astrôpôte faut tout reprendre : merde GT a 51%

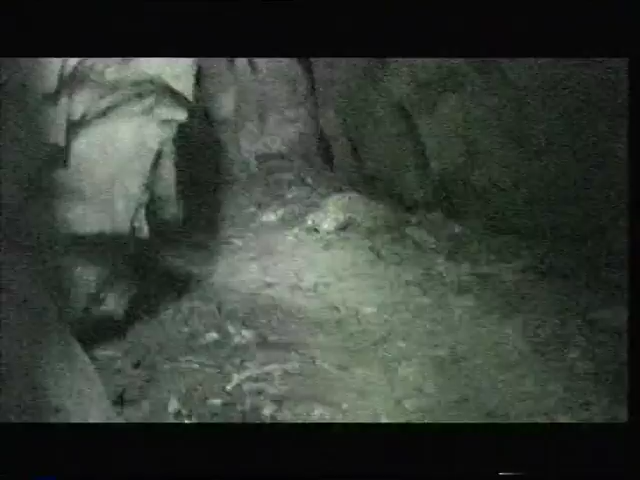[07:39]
La nuit noire, dans la nuit noire et obscure.
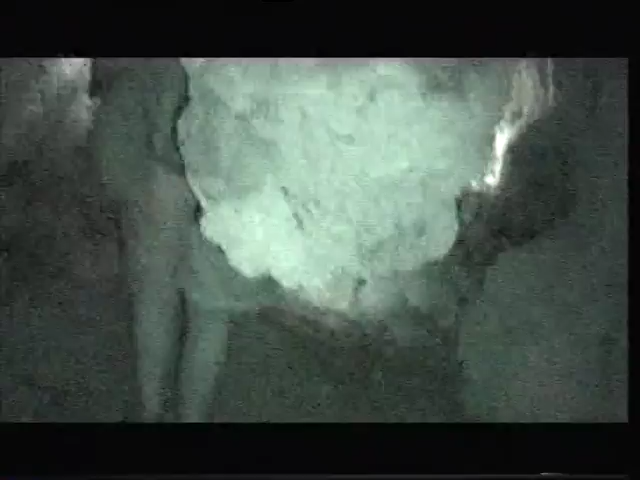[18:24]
Comme on les voit bien avec Nightshot, il fait nuit noire en fait là.
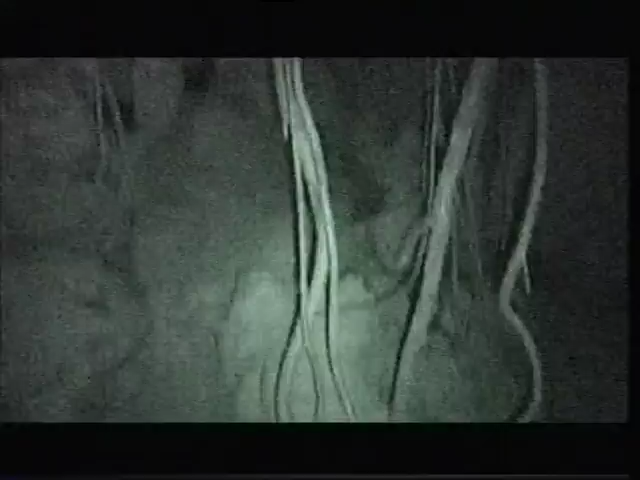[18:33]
Ça, c'est les racines qui passent à travers des rochers, truc de fou. Et pourquoi il n'y a pas des super bestioles qui vivent dans les grottes?
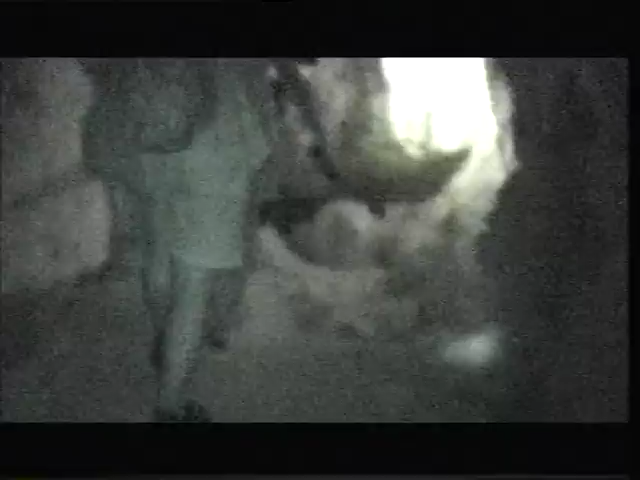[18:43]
Des mangoustes et un rat spécial.
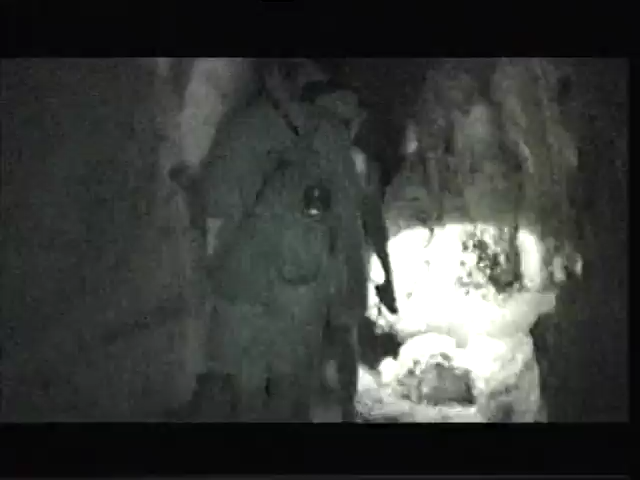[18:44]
Sauteur. Un rat spécial. Un racine qui monte comme un tuyau de pompage. C'est une racine. C'est une racine. Ah, c'est une racine. Et ouais, il a soif là, bon. C'est dingue, hein. C'est dingue. Il faut que je prenne. C'est fou, c'est fou. Je
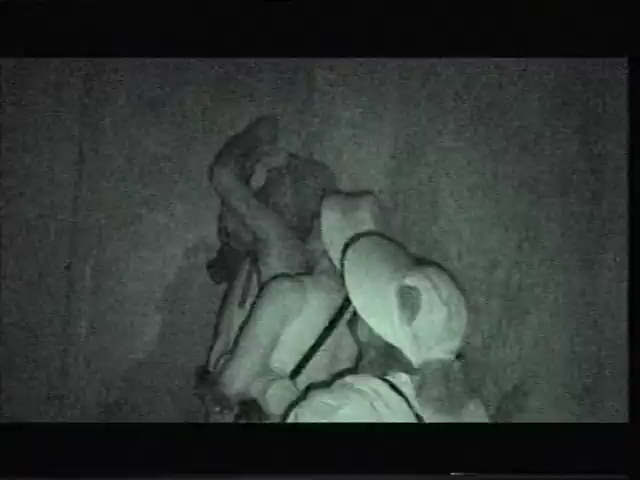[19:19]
prends l'appareil photo à l'envers. Et là, c'est l'endroit où les gros ne passent pas.
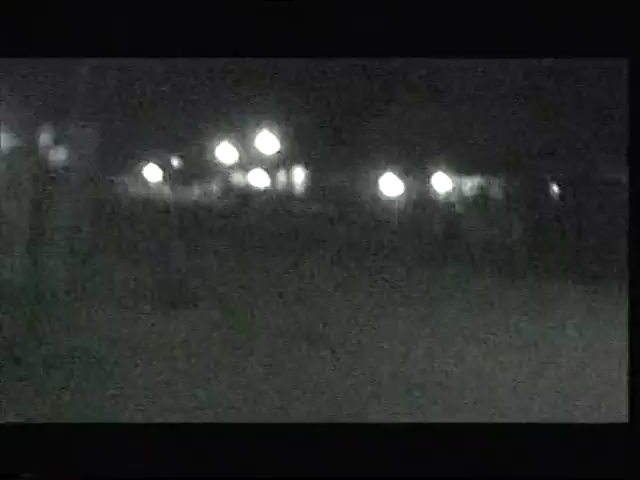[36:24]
Eh bien oui, on va manger à Mat Zébu. Tout, en route pour nouvelle aventure. Le croquant, on le voit pas dans la nuit. Hôtel Ménabé.